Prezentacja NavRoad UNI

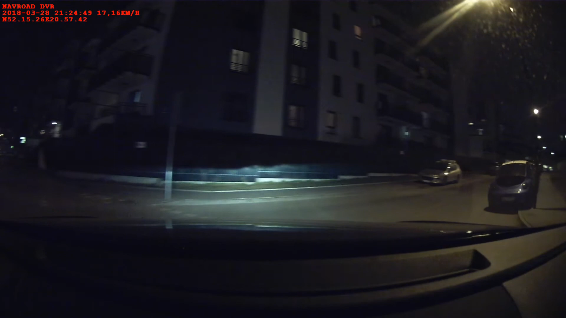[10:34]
Ciężko jest odczytać tablice rejestracyjne, ale nie oszukujmy się, w wielu wideorejestratorach będzie to ciężko,